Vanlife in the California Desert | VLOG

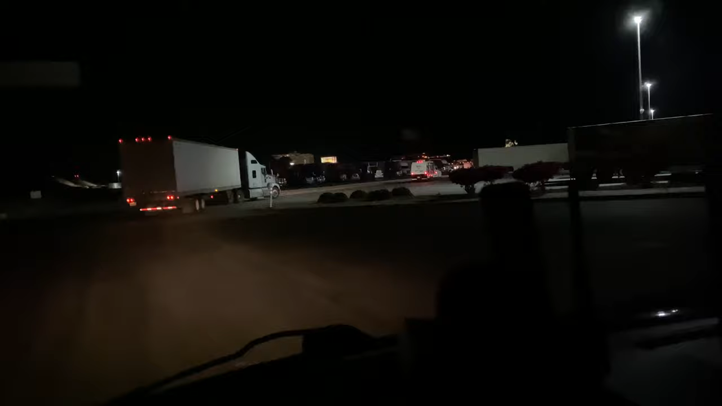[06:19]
There's like a line of like six vehicles. All going the same place. Okay.